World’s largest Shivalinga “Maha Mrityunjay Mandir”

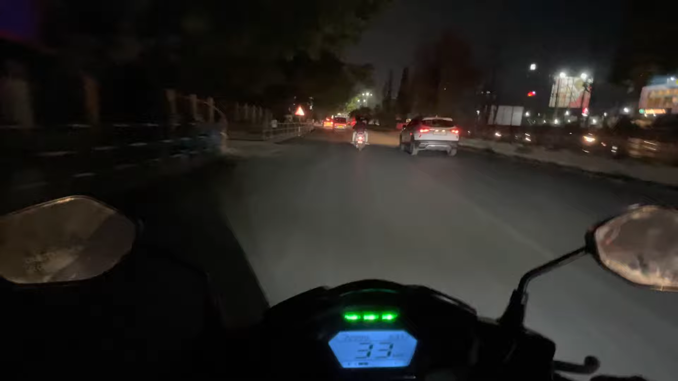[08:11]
गुवाहाटी मीन्स ट्रैफिक, आप देख सकते हो यहाँ पे अभी ट्रैफिक जाम हमको मिलेगा। तो हम वीडियो को इतने में ही समाप्त करते हैं एंड आप लोग वेट करते रहिए मेरा नेक्स्ट वीडियो देखने के लिए। टिल देन, टाटा बाय बाय।